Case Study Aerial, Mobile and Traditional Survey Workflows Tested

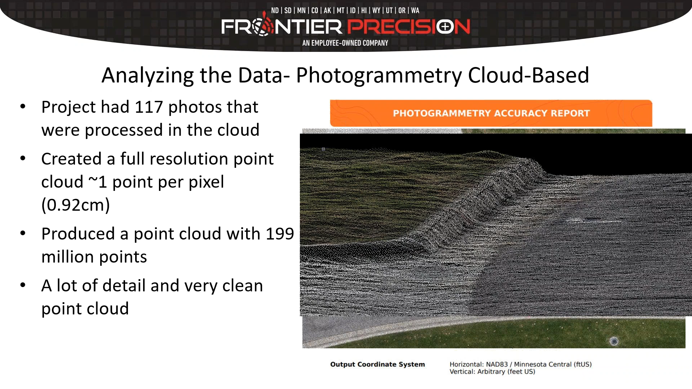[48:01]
As you can see, there's a lot less noise in this data set. It's a lot cleaner. And I was very impressed when I saw that. And then also we got the orthomosaic and the DSM, which was all part of that online processing.
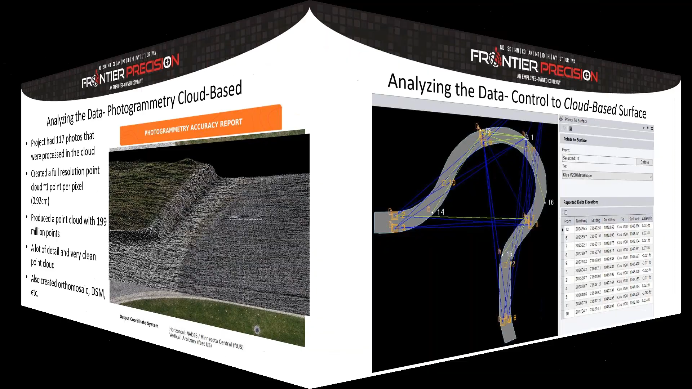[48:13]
Comparing that surface model from the cloud-based photogrammetry to our control, everything hit within 2 centimeters.
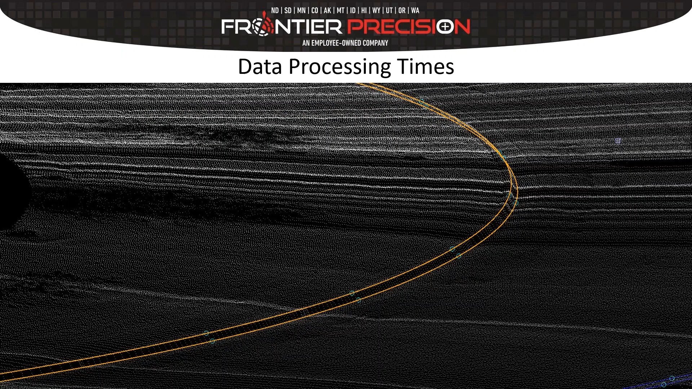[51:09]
Again, you can see my points and my line work that I drew around that curve. Hopefully you're kind of starting to see a little bit more definition. I don't know how this comes across in your screen, but a little bit more definition in this dark spot here.
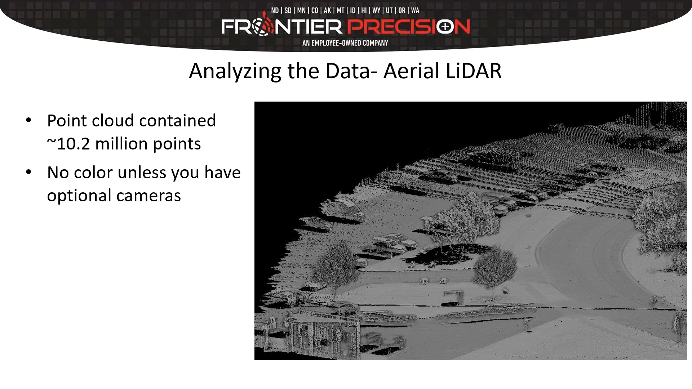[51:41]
Me personally, I very rarely use color when I process point cloud data anyways, but it's there if you need it. The data looked nice and clean. I don't know if it shows up good because it's a darker color, but this is a big tree that was overhanging.
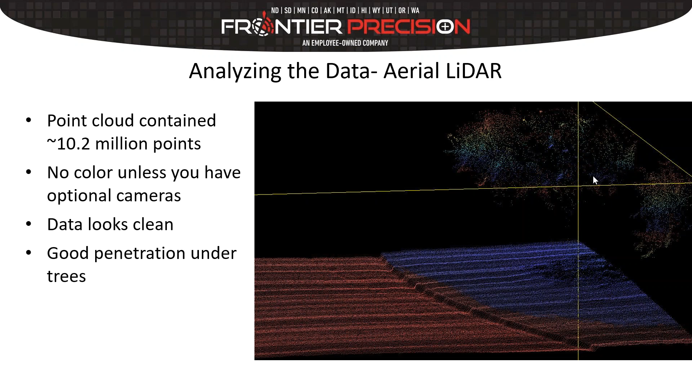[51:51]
And there's plenty of data that made it through and penetrated down to the ground, which was another thing we were looking at with the sensor, which we're pretty happy with. But then another kind of hurdle or roadblock we ran into was how we flew this flight. So this was something we didn't think about that we had to figure out how to deal with after the fact, is when you're flying with this, you know, with an aerial lighter, typically your laser is spinning perpendicular to your flight path. Well, we're flying along a curved road.
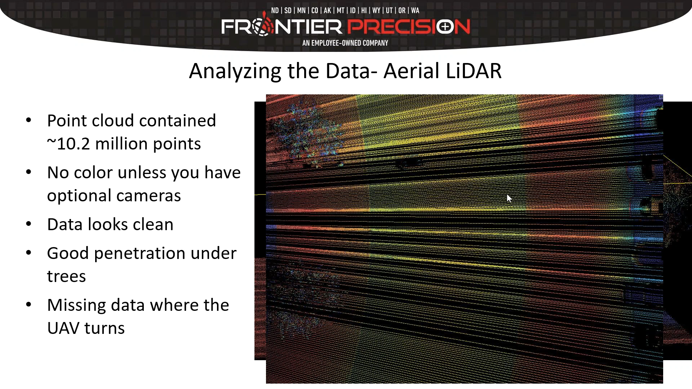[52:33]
So when we're making our turns, we're getting these areas of kind of dead space where the LIDAR is missing because that drone is rotating. So we freaked out a little bit, but really it wasn't that big of a deal because for how we were processing this data in TBC, we had some tools in there where we could pretty much get by that and make it a non-issue. But again, it's just something to be aware of. So we wanted to make sure we presented on that.
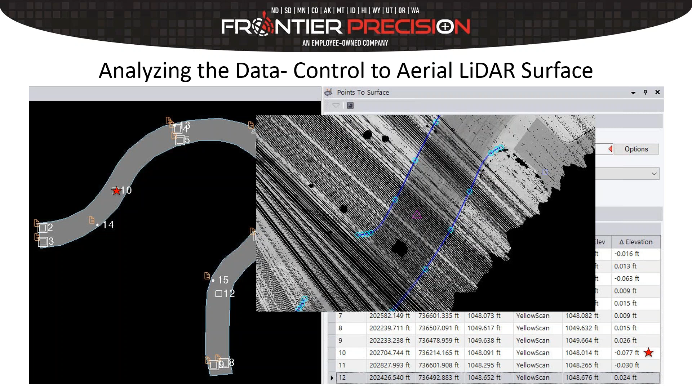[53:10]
but this particular point fell in one of those areas where we didn't have, you know, it wasn't as dense as it is here. So I don't know if it had a little bit of a harder time making a road surface there or not, but that's just a theory that I have.
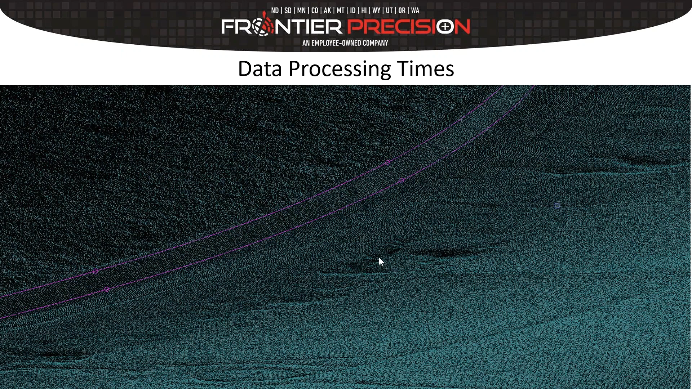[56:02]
And what those dark spots were is actually some potholes and imperfections in the road. And when you get into the mobile scan data, this is where this stuff really starts to jump out. We can even see all the seams and the cracks in the road and the manhole cover. So we're dealing now with a very high-resolution data and a lot of detail.
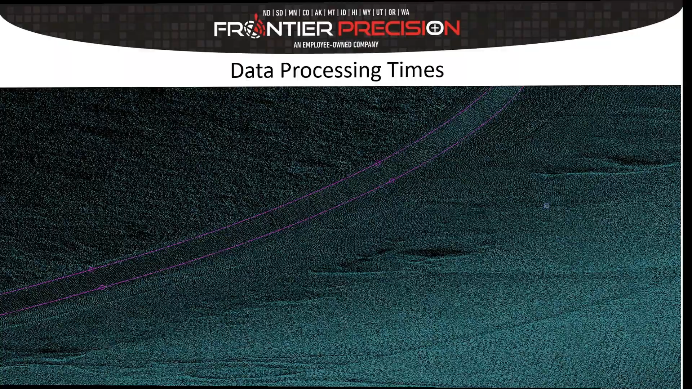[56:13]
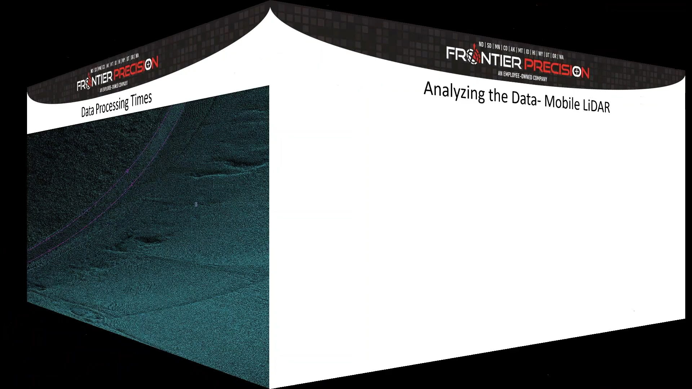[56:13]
The point cloud itself was about 55.5 million points. So, you know, again, that took just under a minute to collect. So we got a lot of data in a short amount of time.
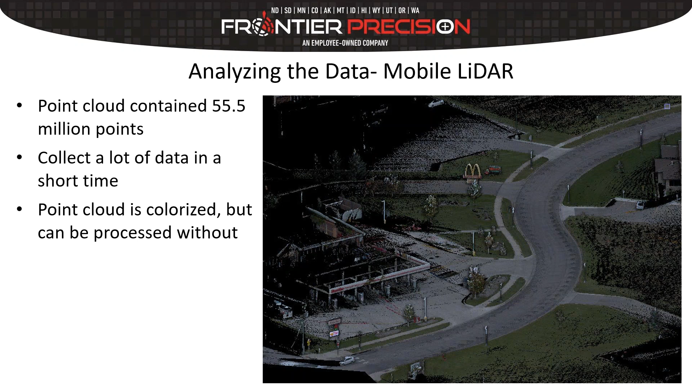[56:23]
The point cloud was colorized, but you don't have to do that step. But this was by far the cleanest data set with the most detail.
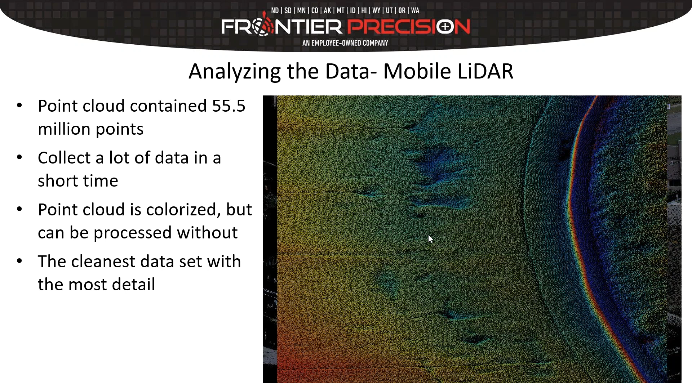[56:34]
This is an elevation-based rendering, so you can really see those potholes in the road kind of jump out at you. And then cutting that kind of that limit box side view, you can see there's not a lot of fuzz or noise in that point cloud. It looked really nice. And I didn't show numbers for this, but one other thing I just kind of roughly checked was without tying it to GCPs, how close did I get to this stuff? And this was definitely the closest to our control point without actually constraining it down to ground control.
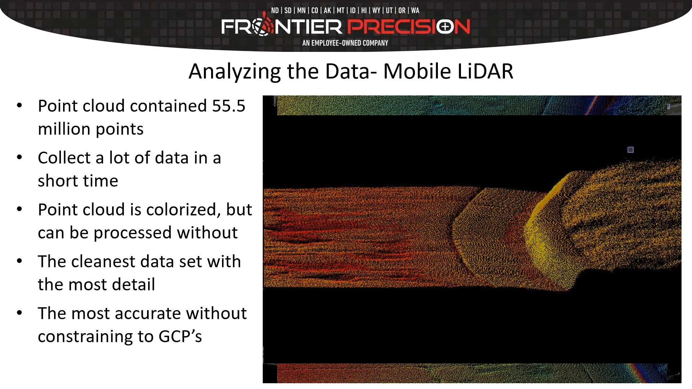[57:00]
But we just decided to tie everything down just to make it even. And then we also had the additional imagery. So with the 360 camera, you kind of get this 360 street view.